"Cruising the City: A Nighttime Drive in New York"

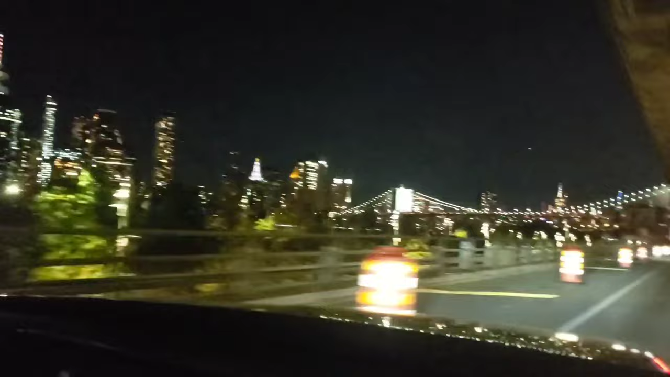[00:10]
Okay, look at the Brooklyn Bridge. So beautiful. Lights is so awesome. Yes.